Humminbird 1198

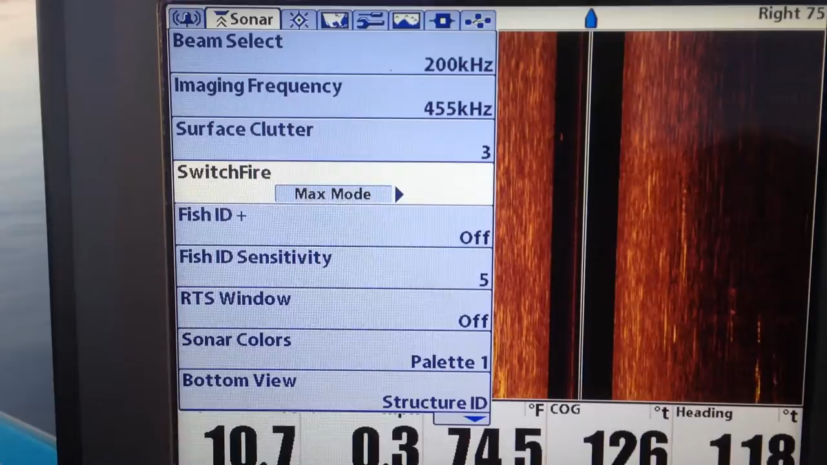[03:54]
You can play with that. Fish ID is off.
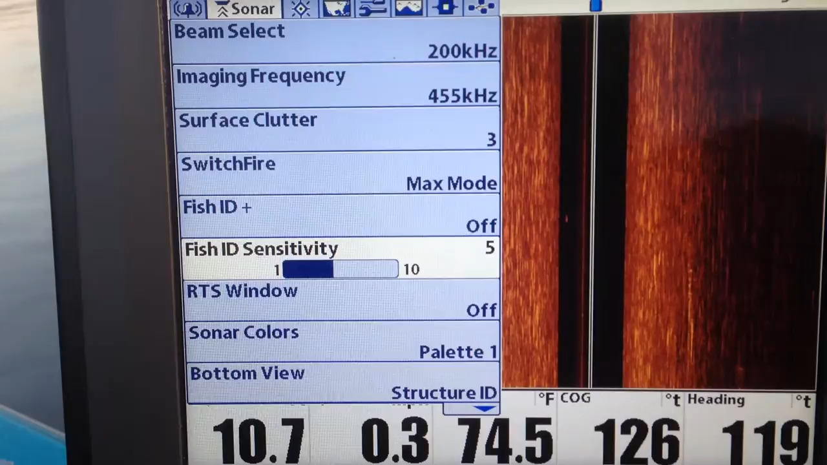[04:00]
On screen: water 74.5°F
Fish ID sensitivity. RTS is the little small window to the right of the 2D.
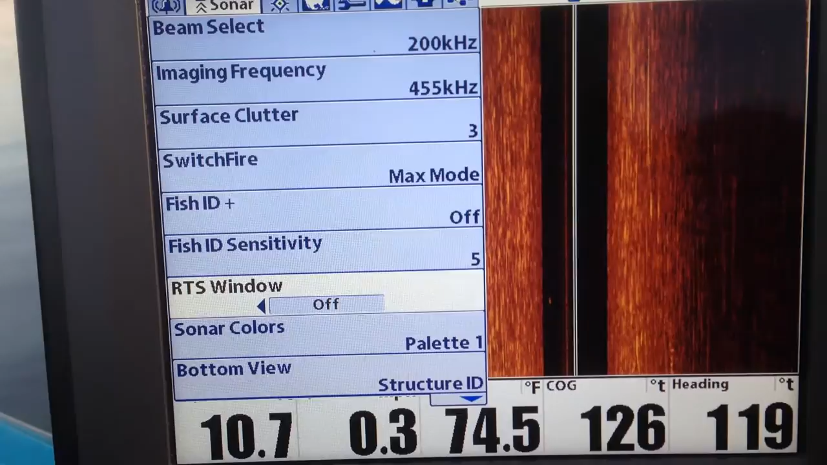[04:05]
On screen: water 74.5°F
You can turn it off and on, and you can see what it does. There's all kinds of sonar colors.
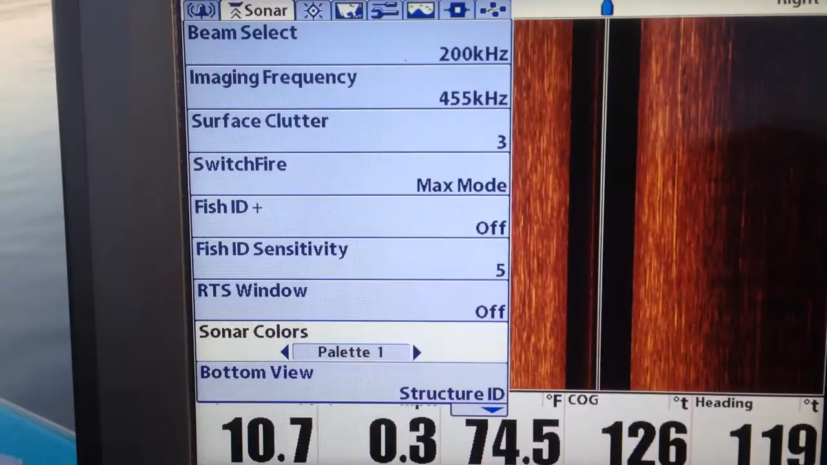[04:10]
On screen: water 74.5°F
That's your 2D sonar.
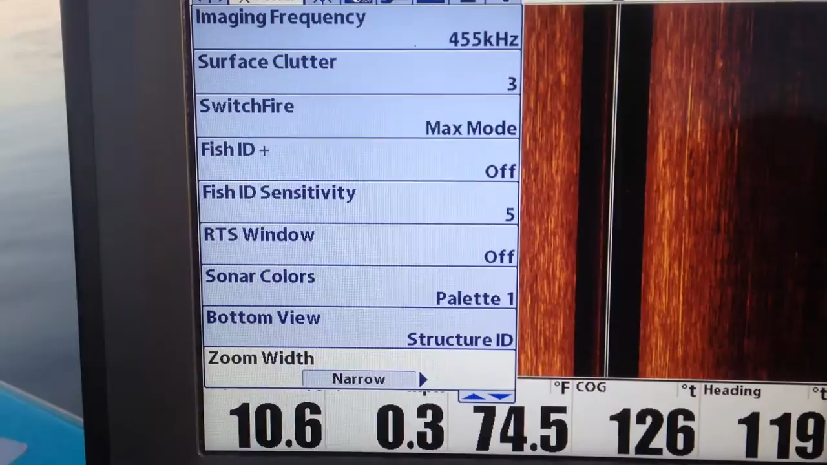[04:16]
Fire, bottom view, zoom width, 83 kilohertz, which you don't have on anyway.
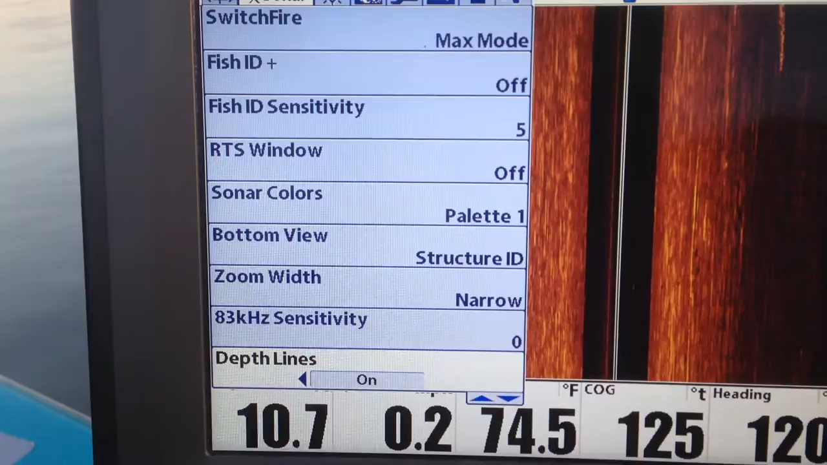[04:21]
On screen: water 74.5°F
Depth lines off and on. That's for your 2D. SI range lines.
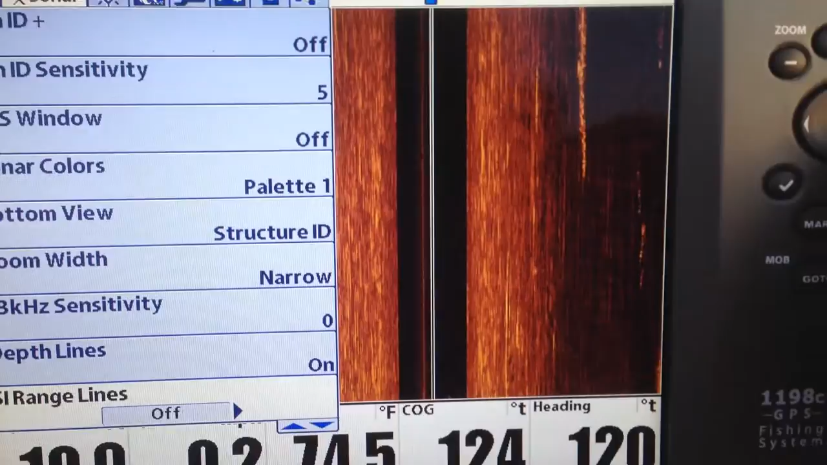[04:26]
Now, you can see what happens when I turn them on. It puts the range lines that tell how far away from their boat something is.
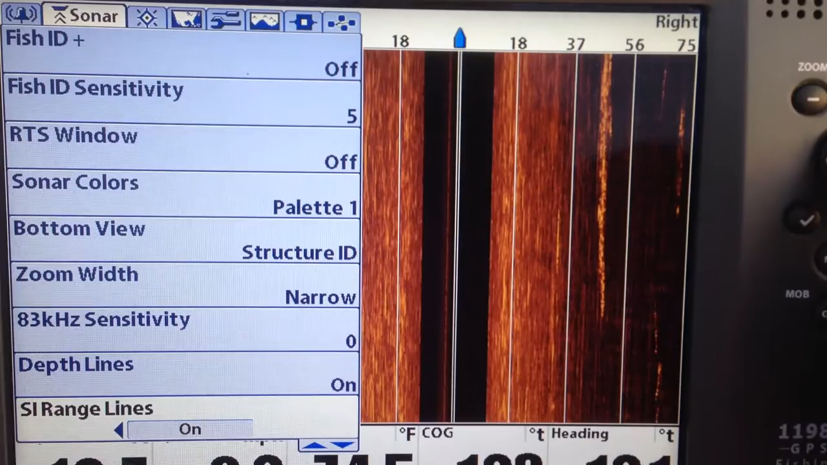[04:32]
Okay, now, the boat is still, so that's the reason things are a little bit blurry.
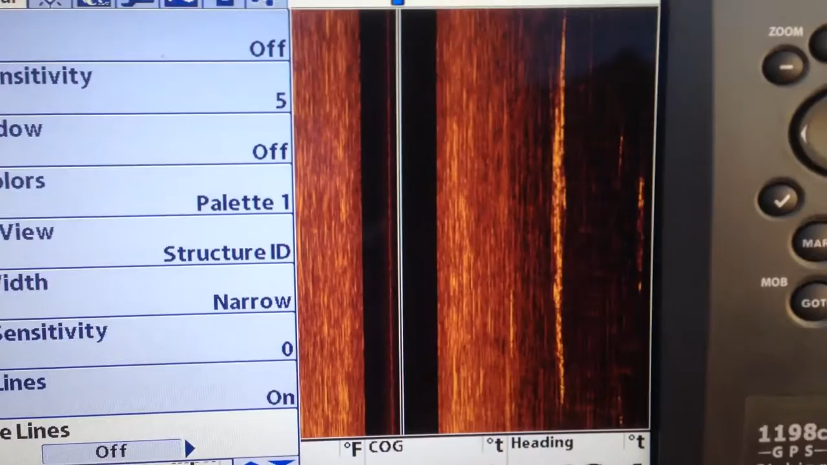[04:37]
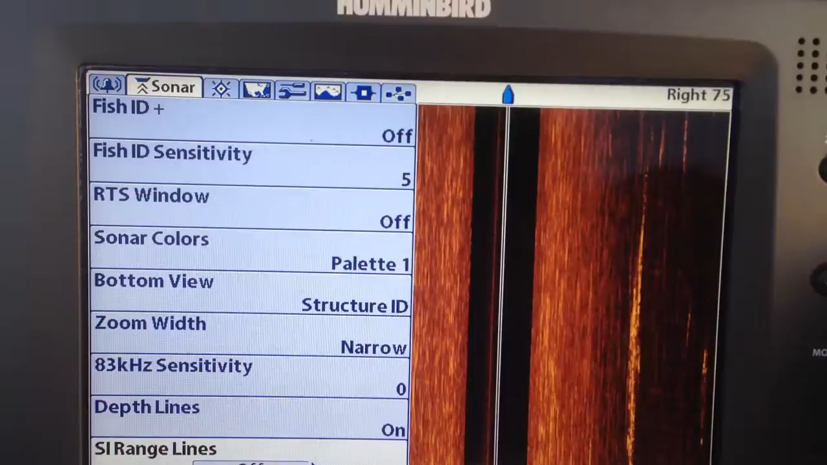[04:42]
Alright, uh, let's see. Keep going. Your noise filter, I run it on low. It just comes on low.
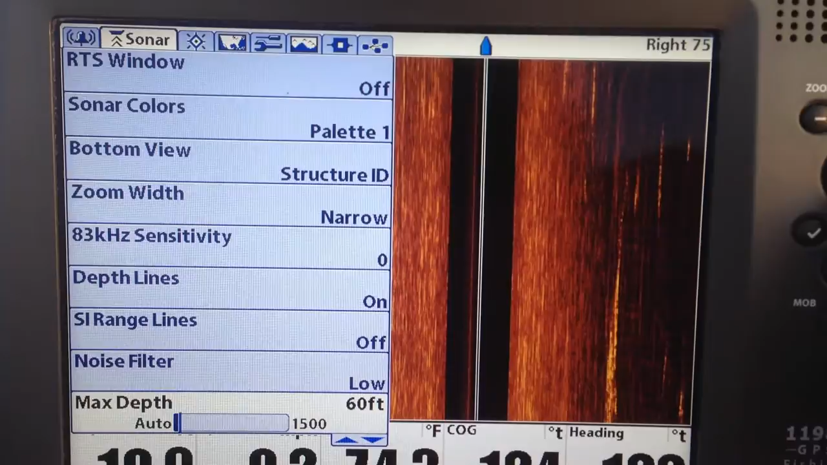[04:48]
Max depth, you want to run it just,
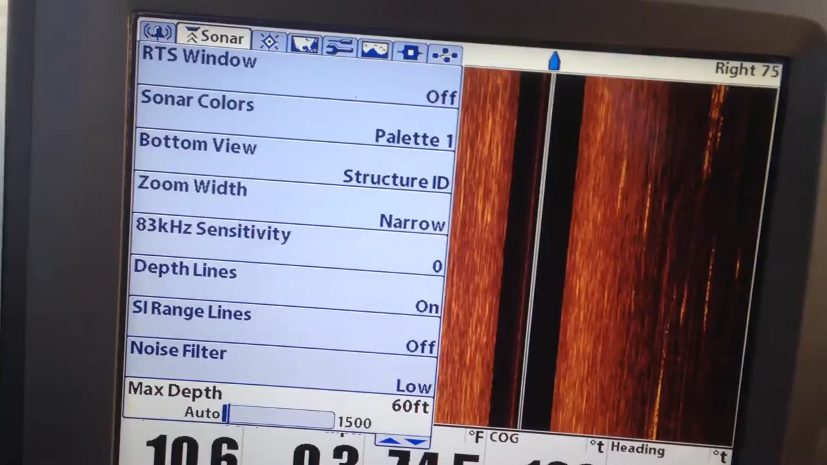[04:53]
let's say you're the most deep place in the area you're fishing is 100 feet. You're going to run it at 100 feet.
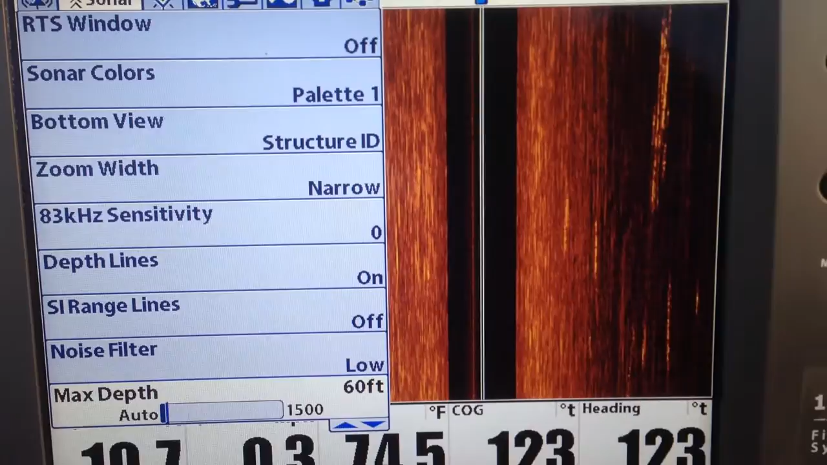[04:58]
You want to hit max depth as low or as shallow as you can run it. In my part of the woods here, 60 feet in this arm of the lake, you're not going to get that deep.
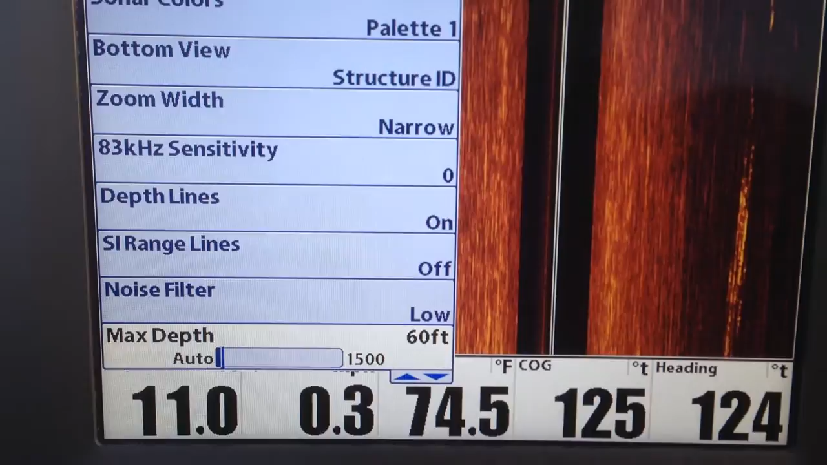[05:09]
So, I leave it at 60 feet. Water type is fresh.
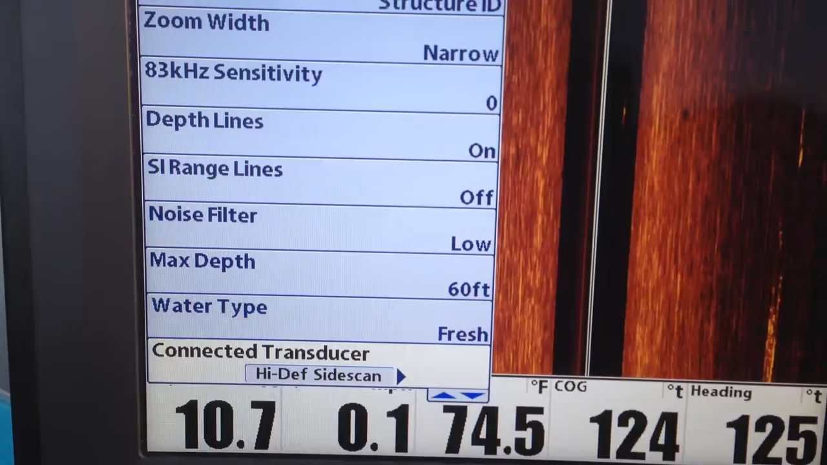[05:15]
On screen: water 74.5°F
High definition, side scan, transducer is connected.
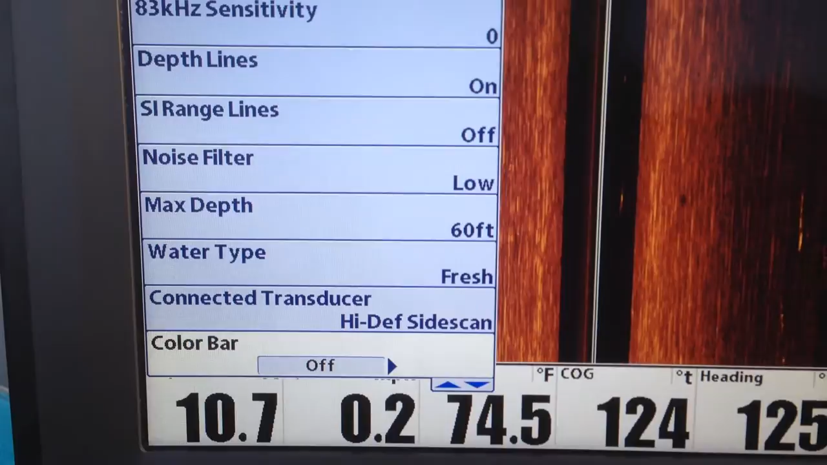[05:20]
Color bar, and once again, it's 2D. You can play with it. Temperature graph.
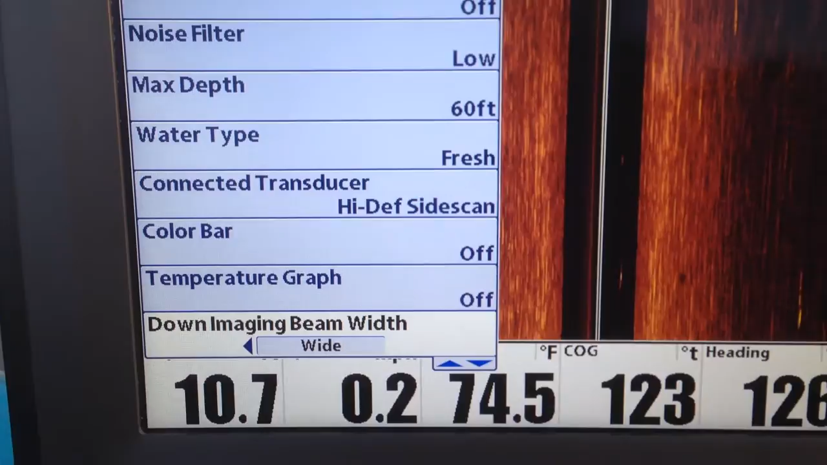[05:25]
Down imaging beam width. DI colors.
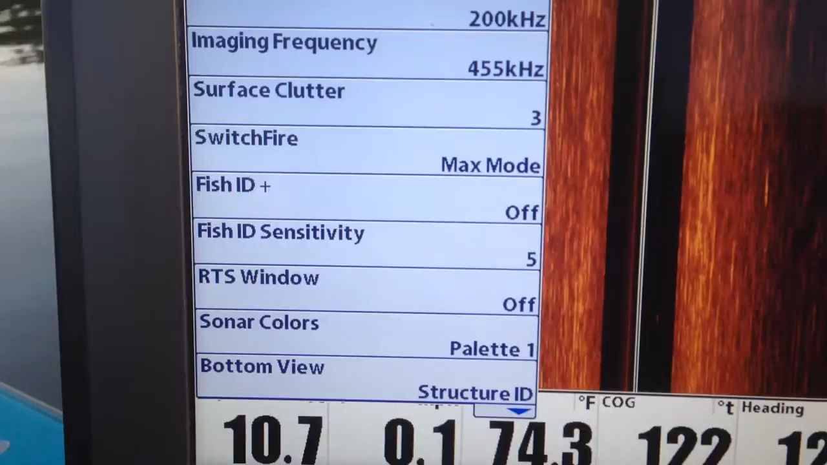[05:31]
And then, when we're done, it goes right back to the active window. This is your navigation.
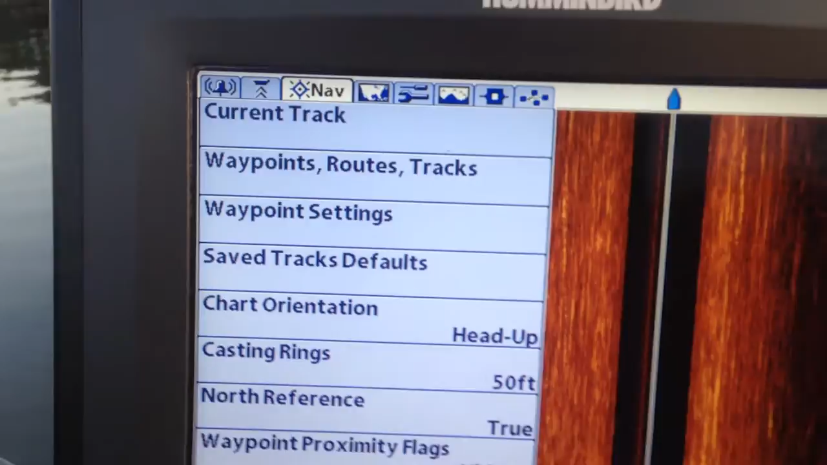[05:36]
You'll have to go through those.